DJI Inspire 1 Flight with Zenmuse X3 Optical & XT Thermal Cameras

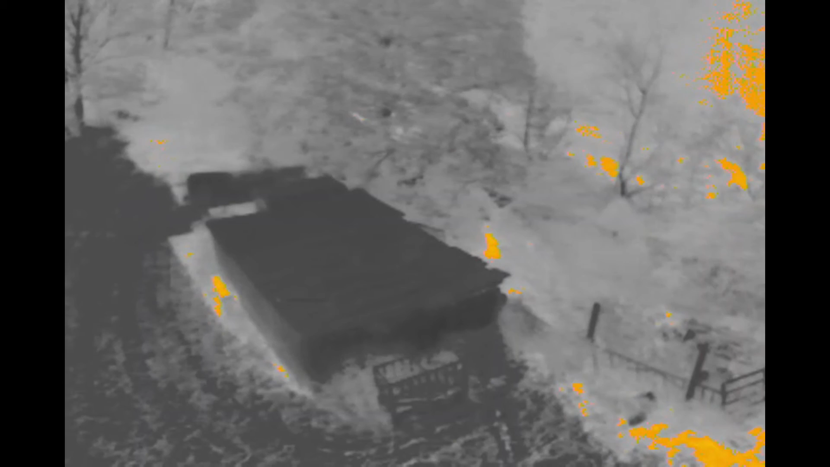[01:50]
but you can see that we had a little bit of a play with various features of that camera as well, like the zoom,
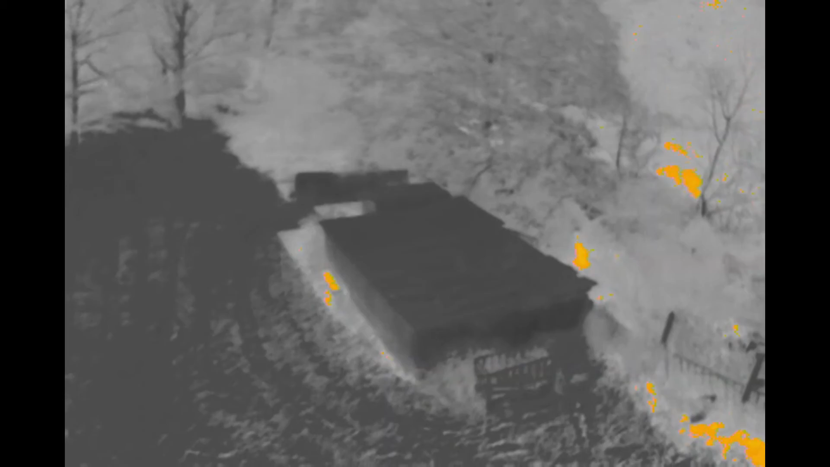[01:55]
various colour palettes we went through, so we've not really used it that much,
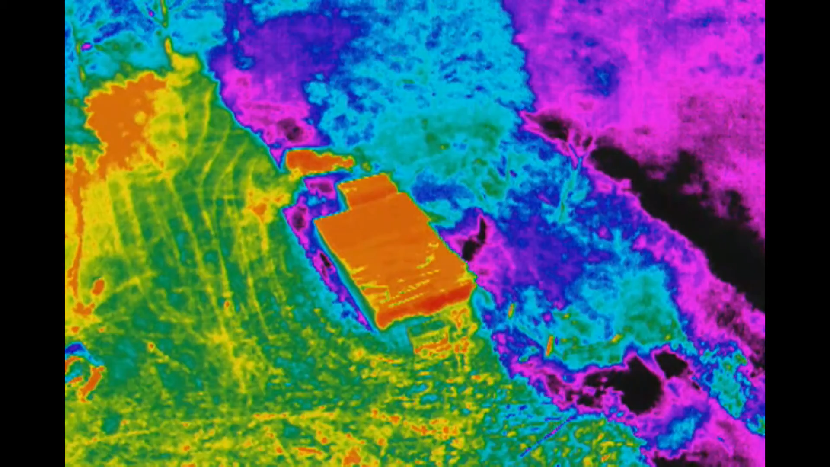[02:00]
but we're just getting used to it now, but I'll let the video play and you can see the results for yourself.